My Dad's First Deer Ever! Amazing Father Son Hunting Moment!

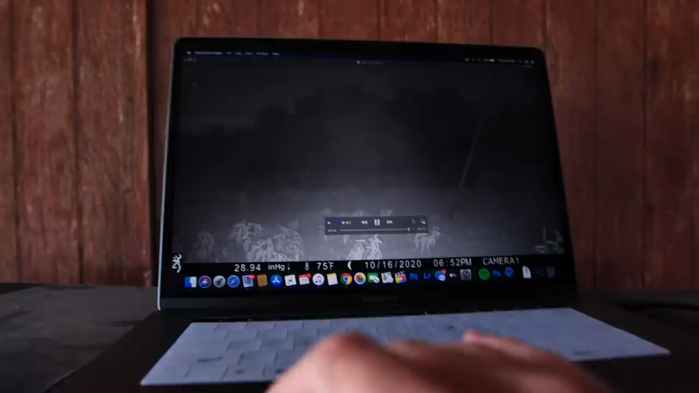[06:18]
Well, you're at least going to see some deer here. This is him right here.
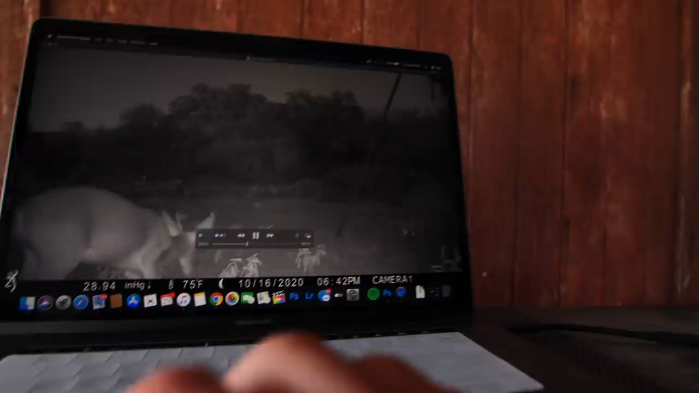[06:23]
So he's got a big fork over here. See how he's big right fork? He's split 3 on one side, 4 on the other.
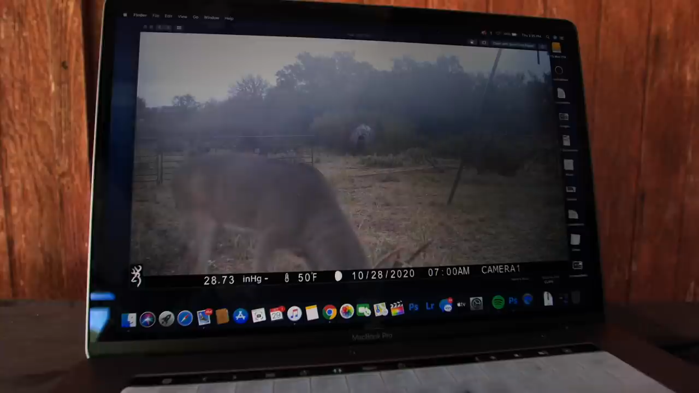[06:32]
So there he is. I'm going to play that back so you can watch him again. 6:40 a.m.
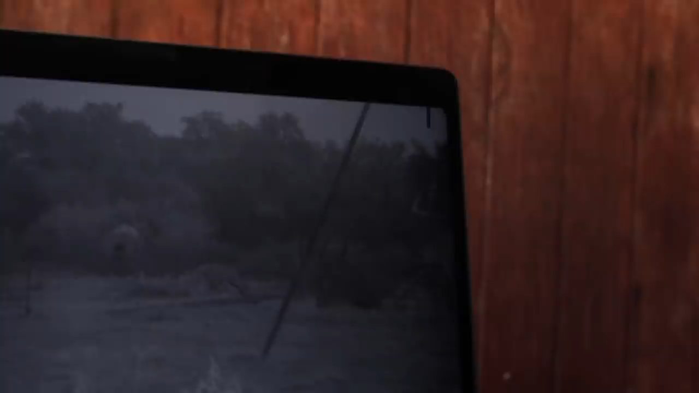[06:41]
There he is. He's an early riser. That's not him.
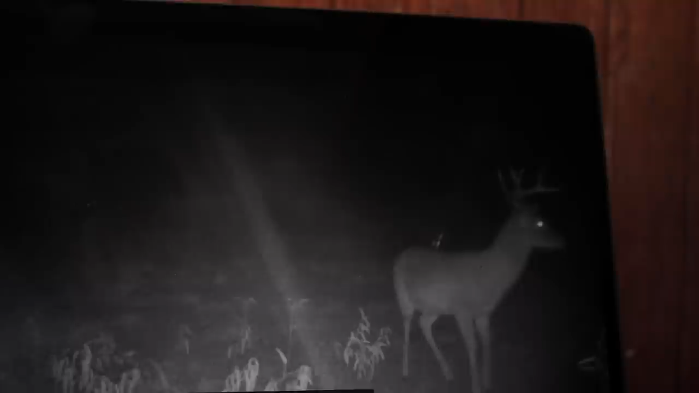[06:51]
there's another deer we might see. Biggs. There he is. See him there? It's a good shot of him.
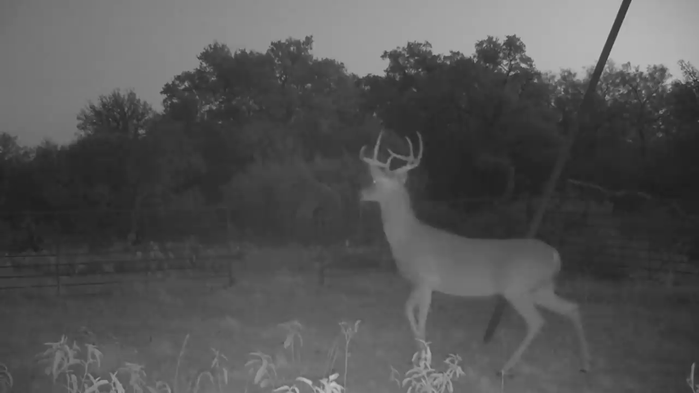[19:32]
I've got pictures of old Big Seven coming in real early. Literally like 5:30, 6 a.m. So I'm not going to be surprised if he's already kind of lurking in the area.